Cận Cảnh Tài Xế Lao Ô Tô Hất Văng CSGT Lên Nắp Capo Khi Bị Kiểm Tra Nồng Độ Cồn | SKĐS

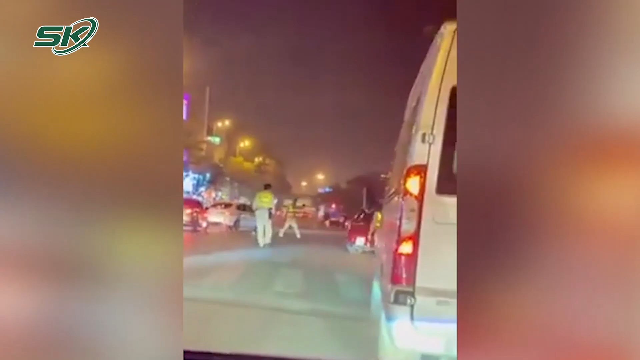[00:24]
mà còn hất một cảnh sát giao thông lên nắp capo rồi bỏ chạy. Vào tối 26 tháng 2 vừa qua, tổ công tác của đội cảnh sát giao thông đường bộ số 1,